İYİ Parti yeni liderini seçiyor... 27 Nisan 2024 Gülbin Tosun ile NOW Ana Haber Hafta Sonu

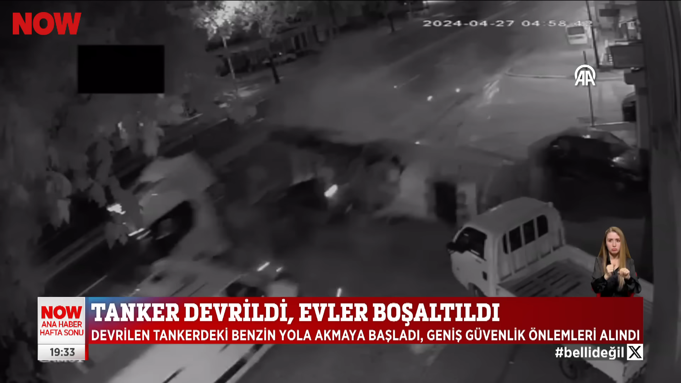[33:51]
Tırın o şekilde karşı şeride gelme sebebiyle ben panik deyip içeriye kaçtım ve patlayacağını düşündüm.